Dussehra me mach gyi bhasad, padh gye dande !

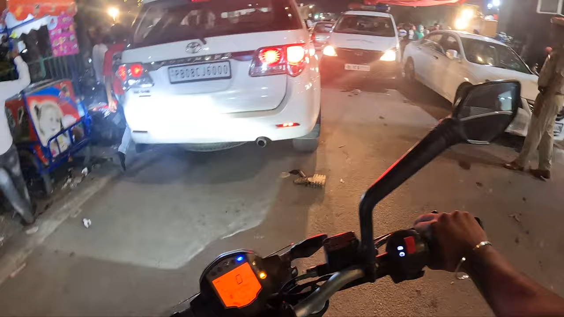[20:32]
वो देखो टायर टू टायर कट मार रहे हैं, वाह वाह।
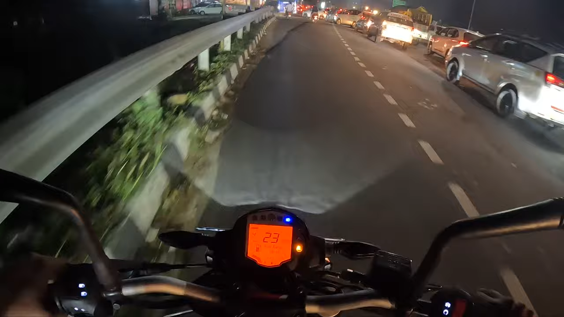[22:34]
ये क्या हो गया, एक्चुअल में कुछ हुआ है,